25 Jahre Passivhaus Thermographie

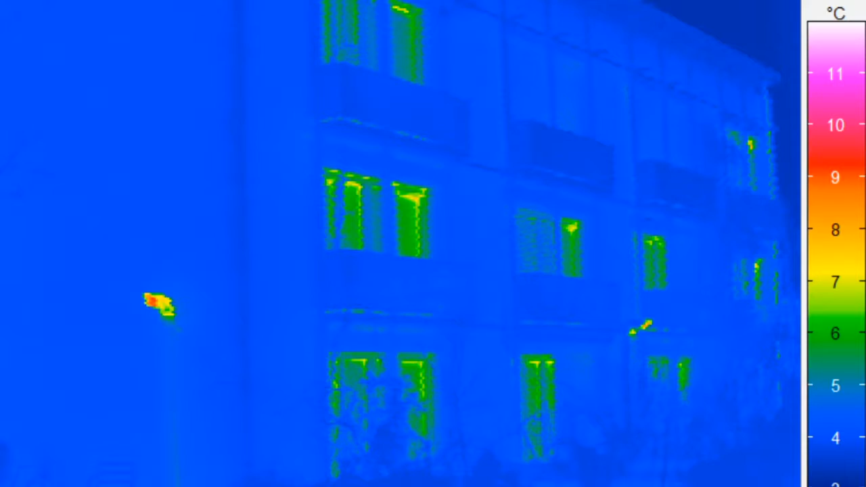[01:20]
hier in blau, man sieht sehr gleichmäßige blaue Temperaturverteilung, als auch bei den Fensteroberflächen.
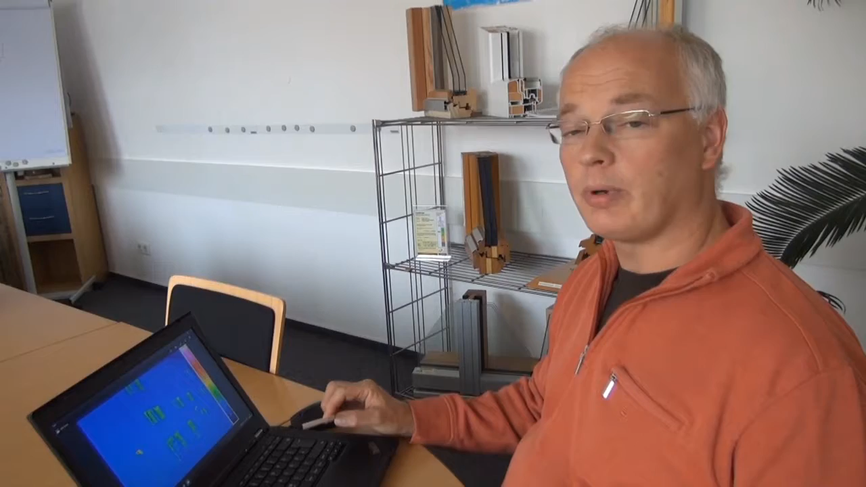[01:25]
Das ist hier eher grünlich angelegt, die sind ein Tick höher, aber für Verglasung extrem gute Qualität.
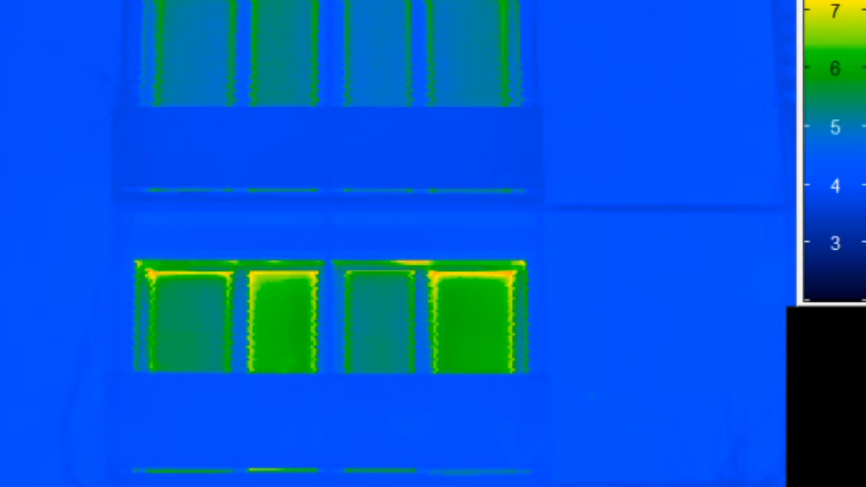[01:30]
Der etwas auffällige rote Punkt auf dieser Aufnahme ist auch keine Wärmebrücke, sondern das Abluft vor der Lüftungsanlage. Also unbedenklich.
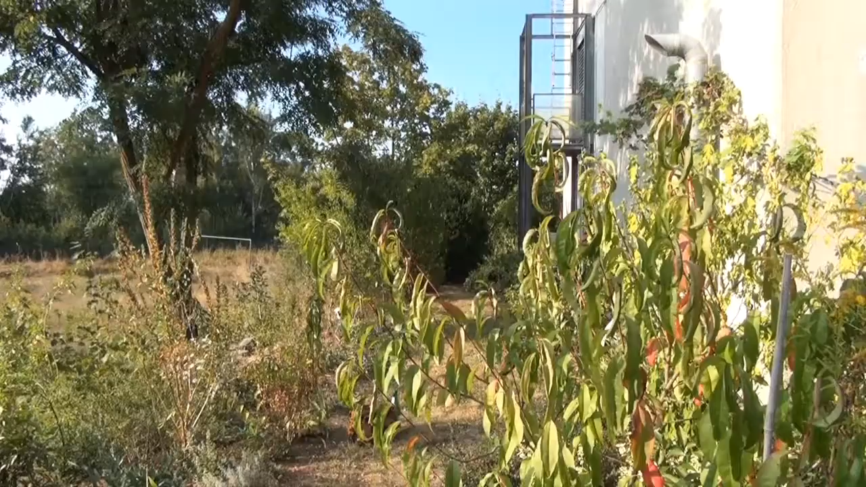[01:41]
Noch einmal zum Vergleich. Links ein Wärmebild eines Passivhauses und rechts eines Niedrigenergiehauses.
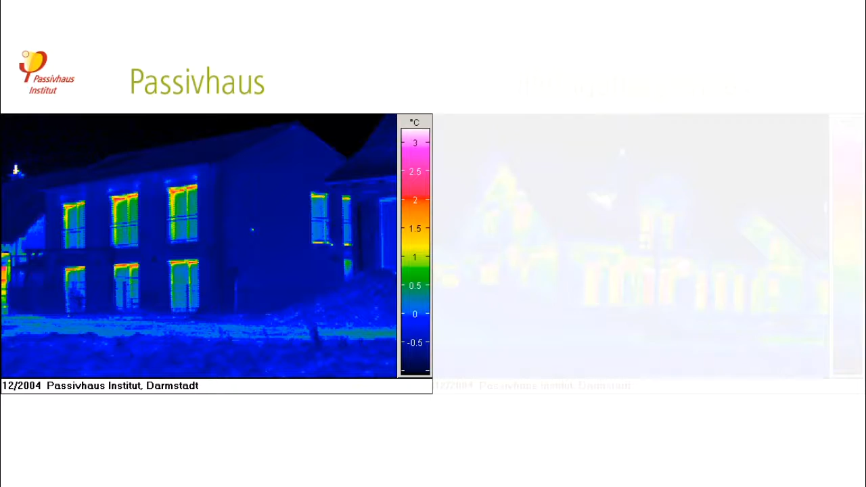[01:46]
Anders als beim Passivhaus sind beim Niedrigenergiehaus
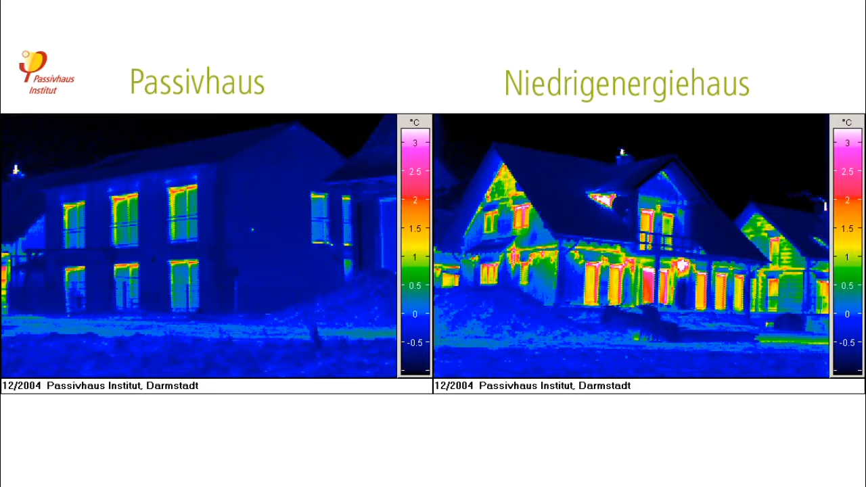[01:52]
mehr bunte Färbungen an Wänden und Fenstern zu sehen. Diese weisen auf eine Vielzahl an Wärmebrücken hin. Ein Passivhaus hat also im Vergleich zu einem Niedrigenergiehaus deutlich geringere Wärmeverluste.
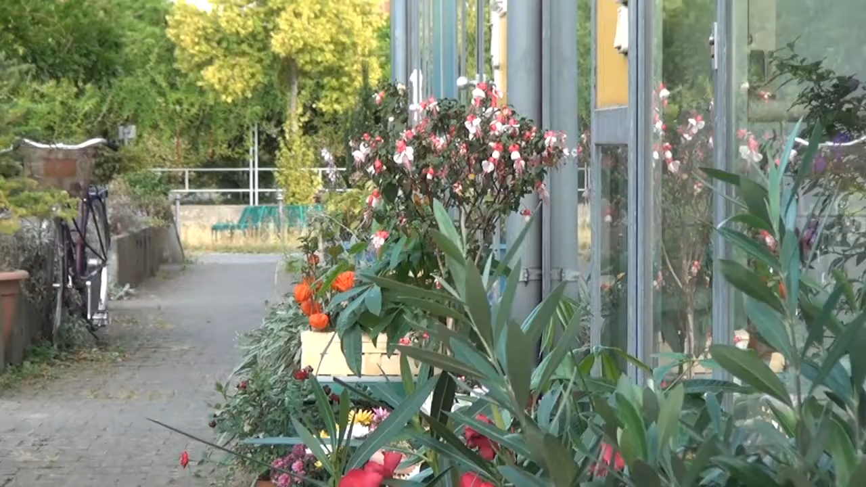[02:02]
Auch die Innenaufnahmen des Passivhauses zeigen gleichmäßig warme Temperaturen.
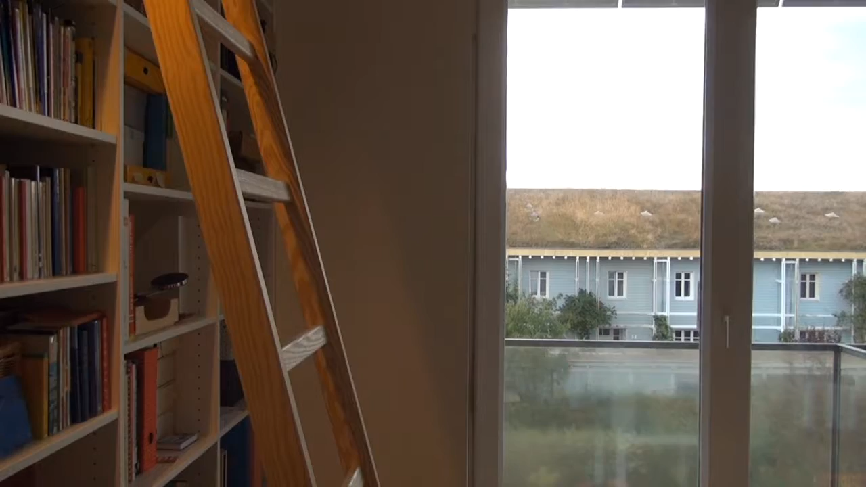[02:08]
Selbst an Fenstern, Türen und in den Ecken der Räume.
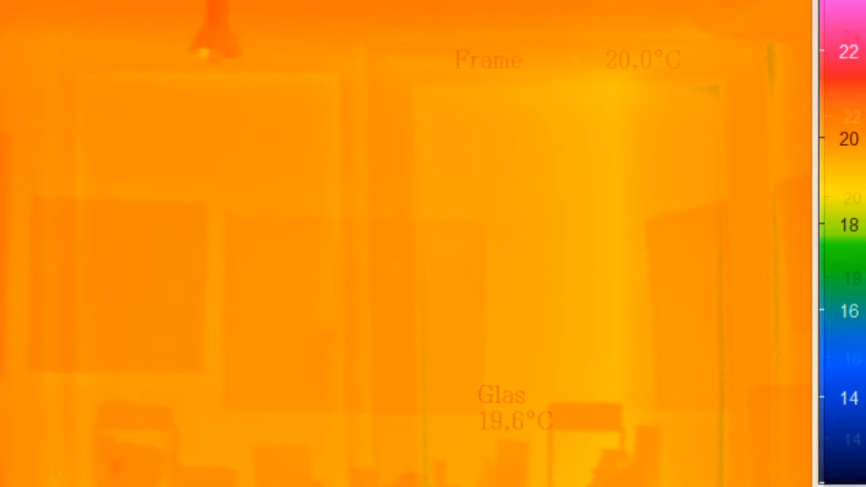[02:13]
Das spricht für eine sehr hohe Behaglichkeit, weil wir nur sehr geringe Unterschiede in diesen Oberflächentemperaturen haben.
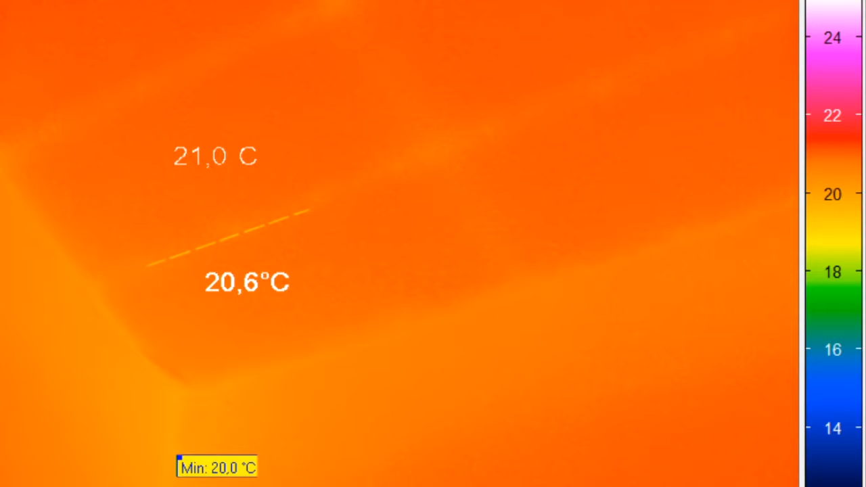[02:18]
On screen: min 20.0°C
Außerdem ist das die Voraussetzung, dass es keinen Feuchteausfall geben kann und damit auch überhaupt kein Schimmelwachstum überhaupt möglich ist oder denkbar,